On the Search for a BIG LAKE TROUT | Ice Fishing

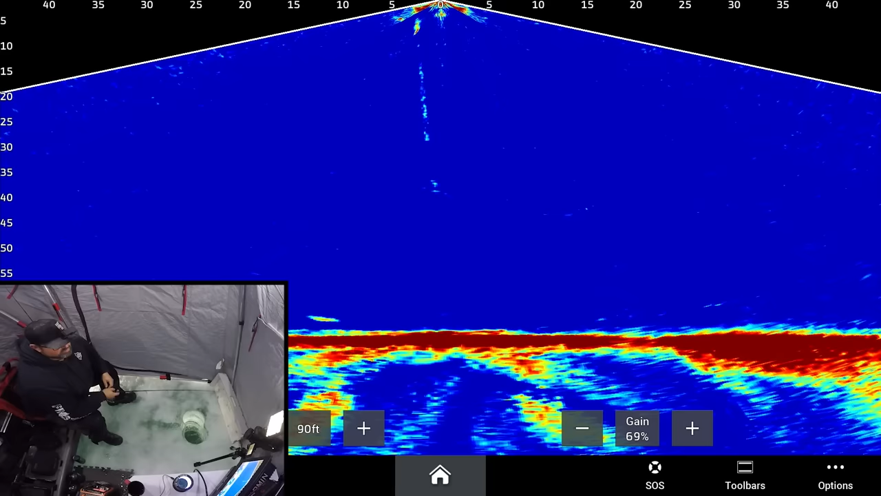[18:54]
Got three fish here right now. Two smaller ones and one medium-ish, I think. Oh. Biggest one, let's chase that down hard. Come on, pick it up. He's got it. No, he dropped it. Pick it up. Chase it. Come on. No, not that one. I want the one that, oh, right here. Come on. Right here, come on. Oh. Might have took a slight. It's not a huge one, but it's not bad. Come on. Oh, come on, eat it.
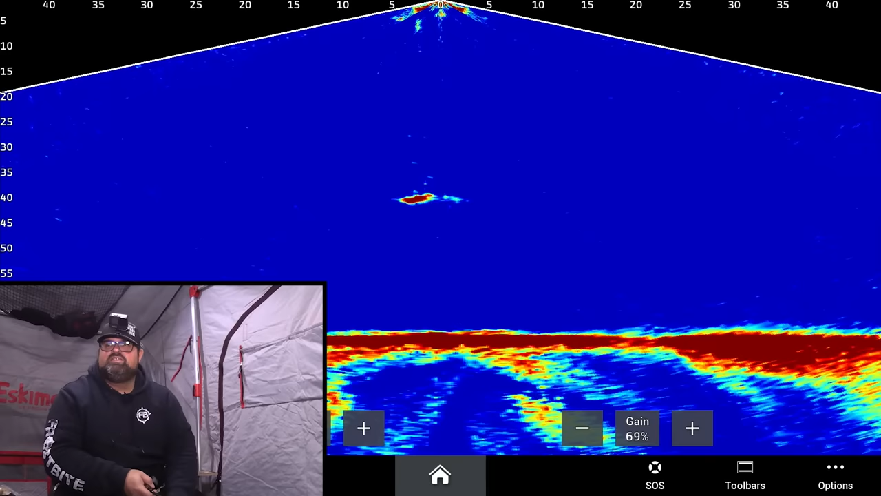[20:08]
why it's hard to keep them buttoned. Maybe we'll get him to go down. Chase it down one more time. He seemed to really like that. Pick it up going down. Oh, I got stuck on my bail. He likes that going down a lot. Come on. He's like racing it down to the bottom. Okay, come on. He just picked it up off the bottom.
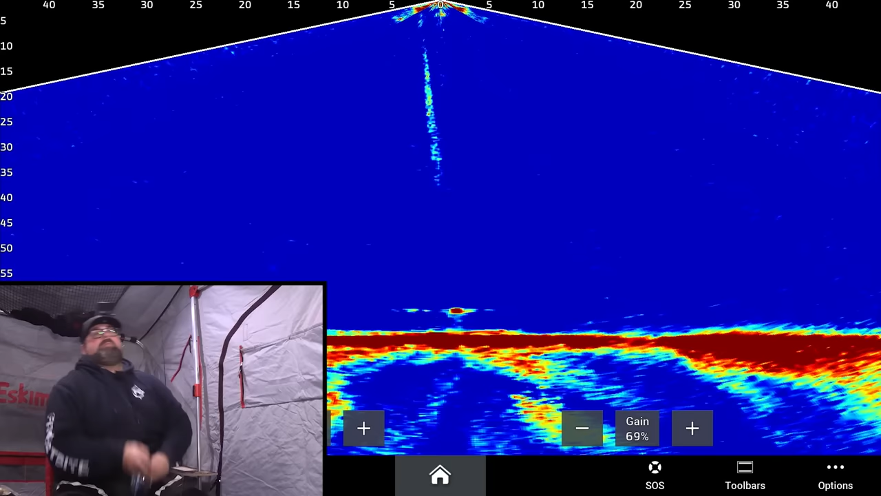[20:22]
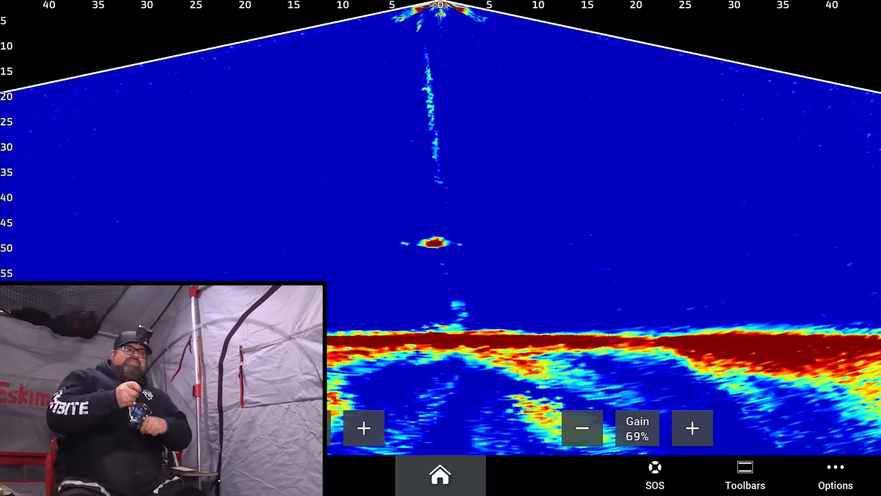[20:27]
Okay, this fish gave me another chance. He's not huge. He's just a nice one, I think, like in that 30 inch range, right?
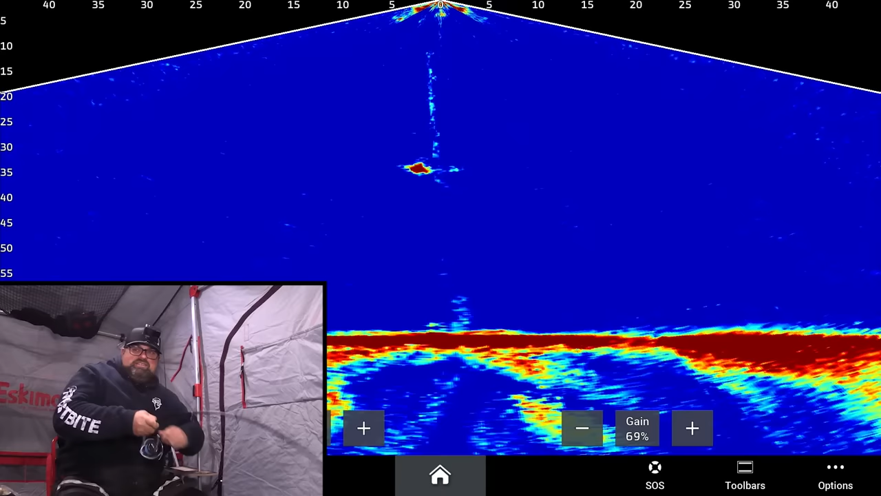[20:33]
Like maybe a bit bigger than 30 inches, but he ate once and I lost him.
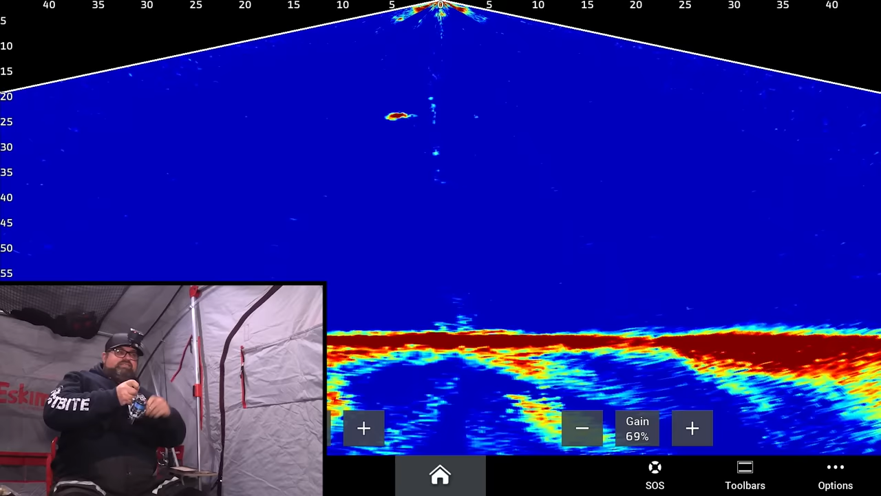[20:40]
And then he gave me another chance. He liked it, chasing down. Oh, it comes another one there, checking, see what's going on. He's smaller though, I'd say.
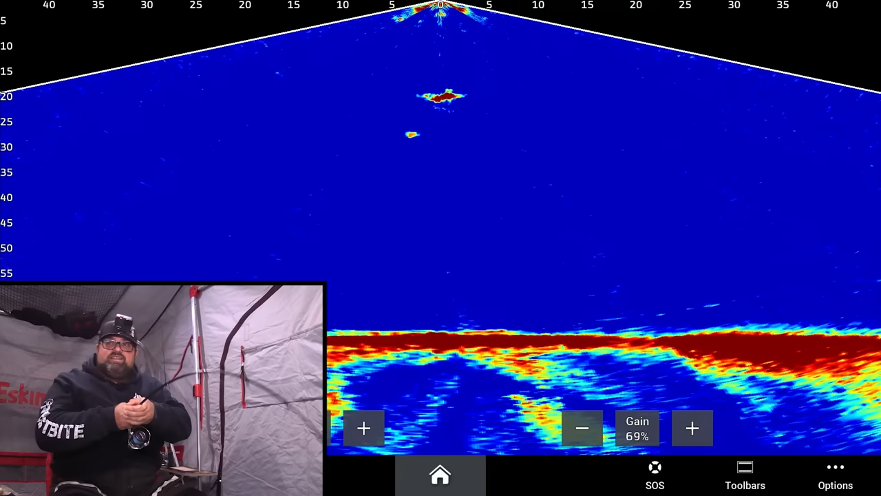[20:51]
Yeah, this fish isn't huge, but it's a lake trout. We love lake trout, don't we? Come on, where are you? He's gonna have a pile of energy when he gets up here, isn't he?
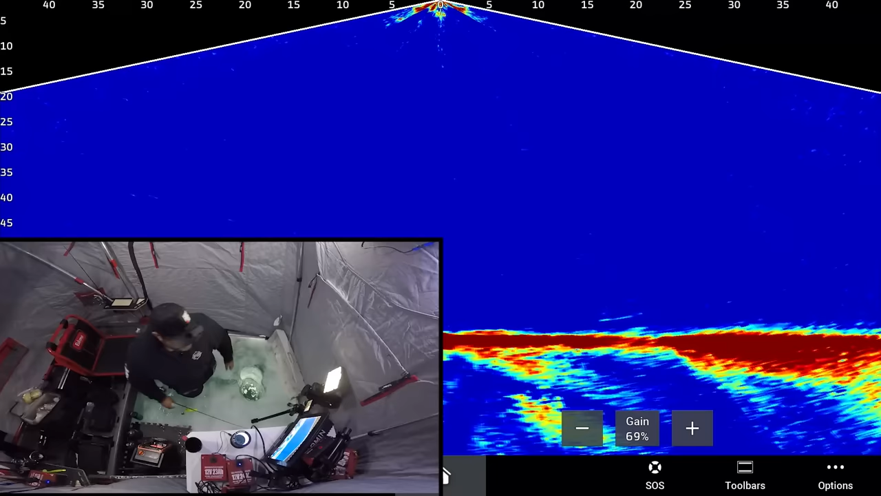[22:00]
And we'll watch you go back down on the live imaging here, possibly. We'll turn. There it goes, right there. Keep an eye on him. Not that it's going to matter to anything. Plus, he's obviously a healthy fish.
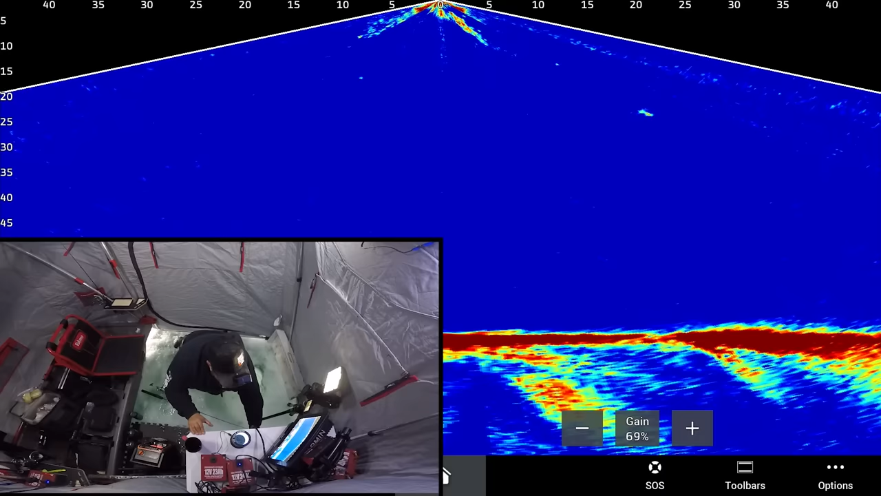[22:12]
Where'd you go? Right there. Right there, swimming back down. Slowly swimming back down.
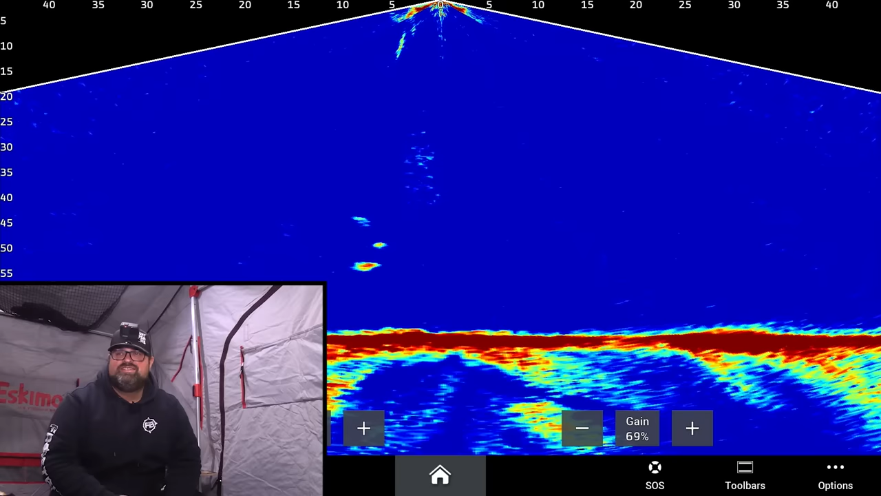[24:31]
There's that one's trying. Oh, he just picked it up. He's got it. Oh, he's peeling. Oh boy. Yeah. Little lakers are intense sometimes. Can you guys get away? Get away. Bring your mama.
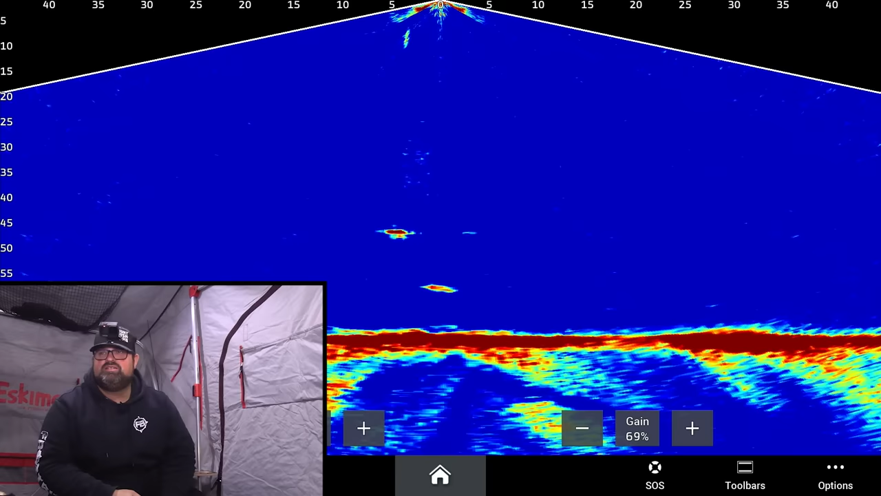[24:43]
Bring your mama. Just having my burger and a fish flew in here as my jig was sitting there.
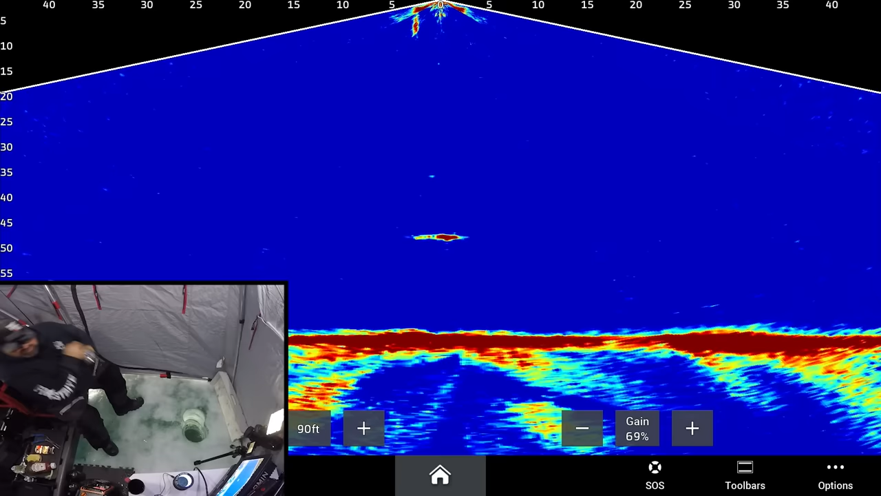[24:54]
right midway in the water column. Isn't that something? I saw a little mark there, so I just started to drop down the tube jig, and yeah, this fish ended up flying in there.